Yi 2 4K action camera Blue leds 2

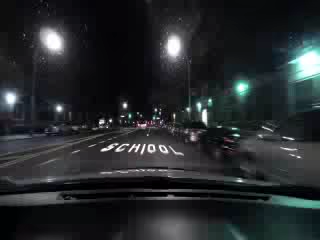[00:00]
Oh, I love just capturing everything and here we got some lights and they got the blue and the red to me oh man my eyes are off